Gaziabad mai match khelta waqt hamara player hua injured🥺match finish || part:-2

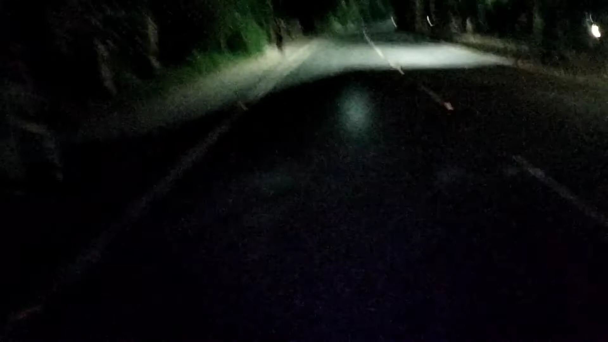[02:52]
मेरा घर यहाँ से 39 किलोमीटर, हाँ सही सुना गाइस, और 8:30 बज गए हैं, 8:30 ही बज रहे हैं, इतने का ही टाइम हो रहा है।
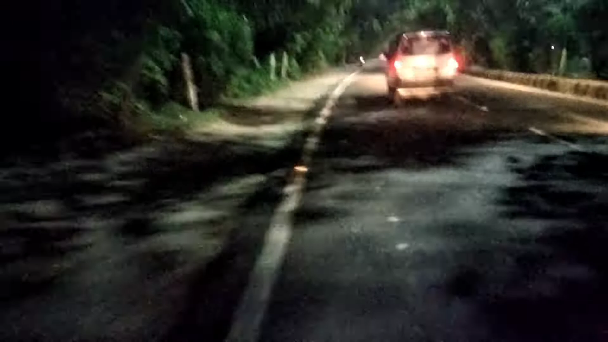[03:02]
और ऑन रोड ही है समझो, बड़े अच्छे रोड हैं यहाँ के भी, गाजियाबाद। इस टाइम हम अभी अंदर हैं, गाजियाबाद के अंदर हैं।
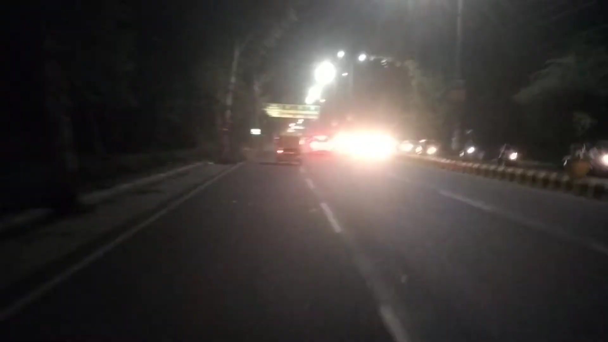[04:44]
और ये देखो कुछ आया ना सेटअप, यहाँ का सीन है क्या है, सीमा पूरी बॉर्डर 13 किलोमीटर, यहाँ कुछ अपने कुछ काम का नहीं लग रहा।
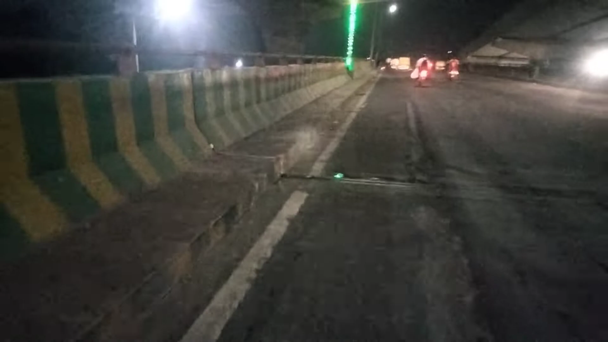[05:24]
मेरे ख्याल से तो घर तक जाते जाते, नहीं नहीं 4 तो उसी के हुए, 4 उस वाले रास्ते पे आए थे। कम से कम भाई 15 पुल हो रहे हैं, कम से कम 15 कुछ रोड है।
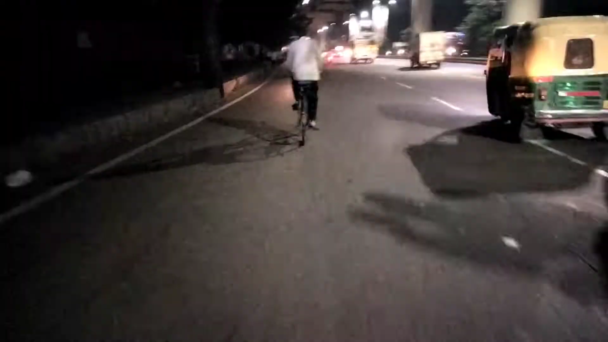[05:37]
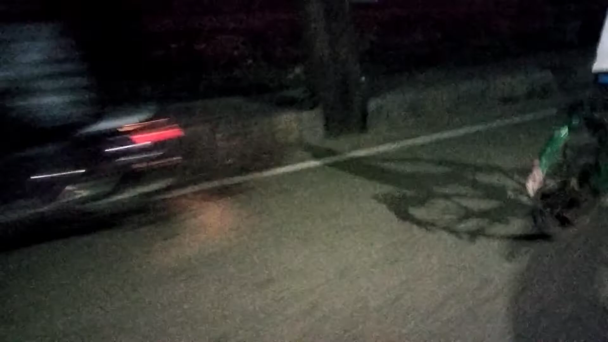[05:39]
अंकल दिल्ली सीधा पड़ेगा, दिल्ली सीधा पड़ेगा, अंकल ने कहा सीधा पड़ेगा।
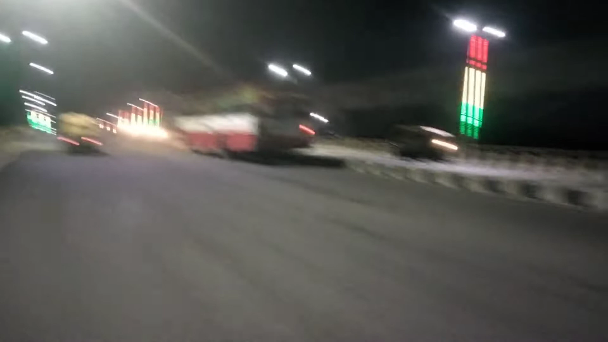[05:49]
सो गाइस ये कुछ मेरे आसपास का माहौल है, ये कुछ तिरंगा टाइप का कुछ बन रखा था, लाइटें लगा रखी तिरंगा वाली।
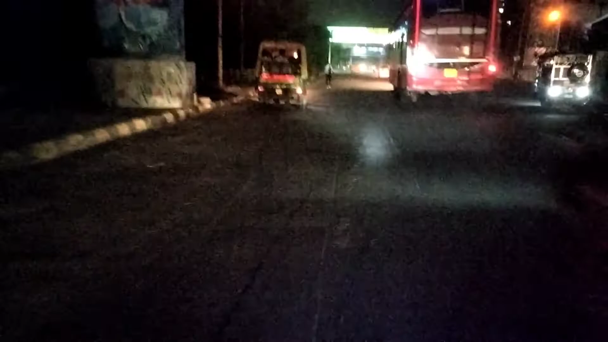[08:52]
बस अपनी ज़रा मैं इस तरफ लूँ, ये ऑटो जिस साइड जा रहे हैं, एक बंदे ने मुझे बोला ऑटो के पीछे पीछे निकलते जाओ और तुम पहुँच जाओगे सीधा आनंद विहार पर।
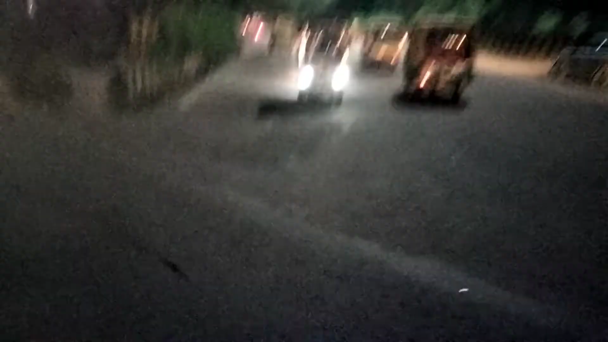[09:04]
अब मुझे है ना लग रहा है मैं ना कुछ जाने पहचान रोडों पे हूँ, क्योंकि मेरी मासी रहती है ना इस साइड है थोड़ा।
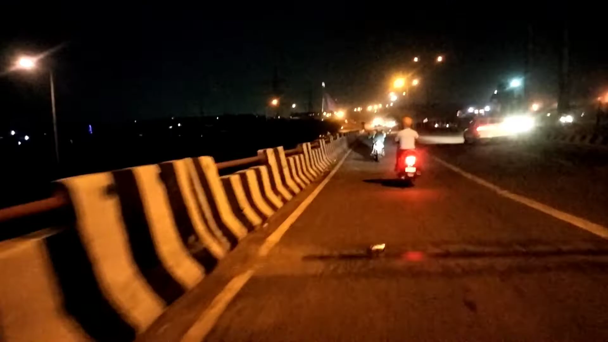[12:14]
अरे अरे अरे ये क्या था यार, ये साइड क्यों नहीं करा, ये कुछ अलग सी चीज़ आई थी, ये अगर चुप जाता ना मेरे टायर में काम ख़राब हो जाता, टायर हवा भी ना मिलती।
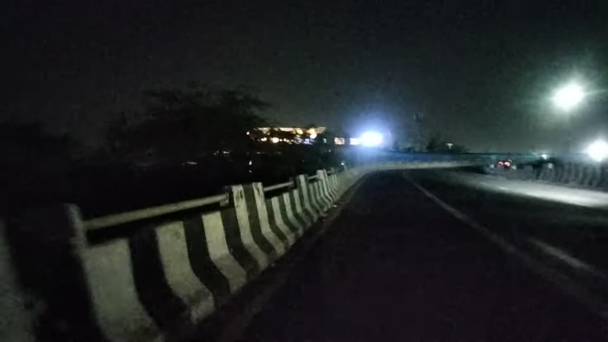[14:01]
और ये गाइस सामने जो लाइट जल रही है वो तिब्बती मार्केट की है, तिमारपुर तिब्बती मार्केट,
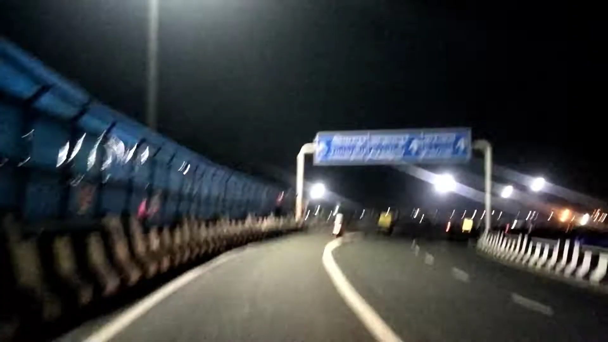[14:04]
तिमारपुर लेफ्ट, आजादपुर सीधा, करनाल भी सीधा, अपने को आजादपुर करनाल वाली साइड जानी है, चलते हैं। ऑन रोड साइकिलिंग आ चुकी है गाइस हमारी। और गाइस मैं आपको एक राज की बात बताऊं, ये जो नाइट है ना,